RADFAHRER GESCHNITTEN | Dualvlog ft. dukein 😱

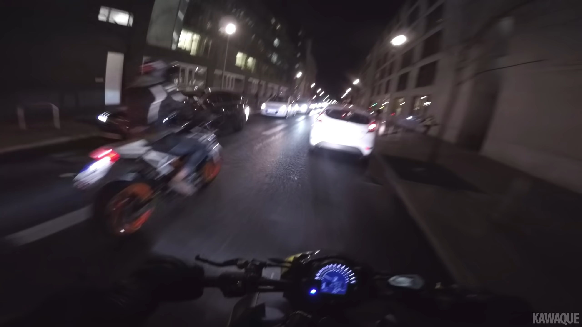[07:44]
Verloren in Berlin, okay. Hartes Pflaster. Verstehst du? Bikerin außer Dienst. Oh, was? Vor uns, Bikerin außer Dienst. Komm, sie macht das Platz, Ehrenfrau. Kennen wir sie? Nein. Da ist ein Typ drin, ist der Bau. Aber sie macht Auge.
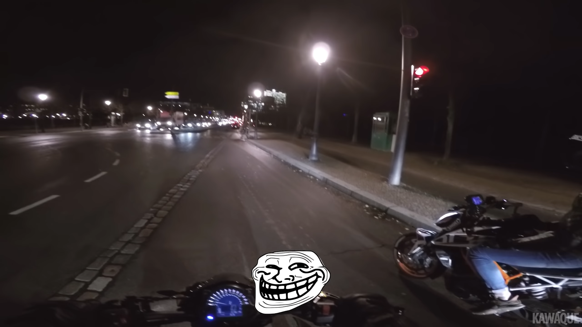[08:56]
Zum Glück hält der Bus auch ein bisschen weiter vorne an. Deswegen habe ich mich extra beeilt, damit berechnet er hätte. Er hätte dich auf jeden Fall. Er hat aber nicht, er ist genau Haltelinie. Achso.
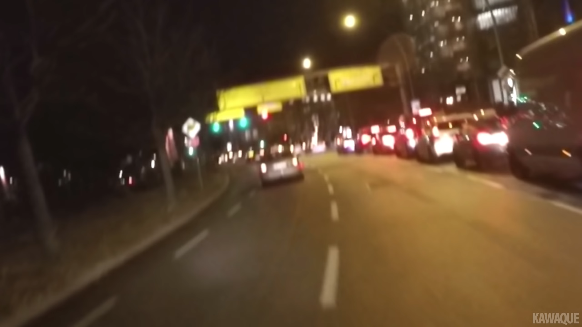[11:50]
Jetzt beruhigen wir uns alle und freuen uns, dass wir leben und fahren jetzt zusammen zur Tankstelle. Okay, wir müssen ganz nach links, ne?
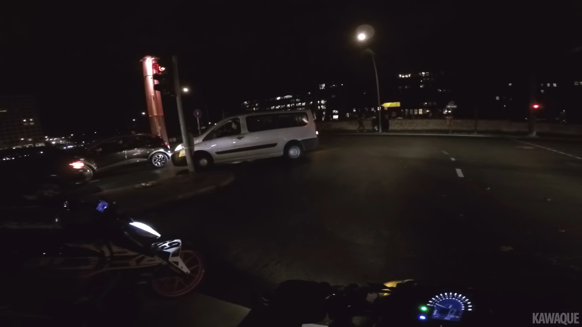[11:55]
Digga, was macht er lässt uns rein. Er lässt uns rein, glaube ich, so halb. Aber. Oh, der wurde geblitzt. Rotblitzer. Oh, nochmal. Oh, sind die dumm, Alter. Aber er jetzt. Er killt. Ah, ne, alles gut. Ah, doch, der ist über Rot neben der Polizei. Kann man machen. Er dachte, sie ist auch so Bundespolizei, die können mir nichts. Wahrscheinlich. Das, jetzt kommt so. Ist das hier?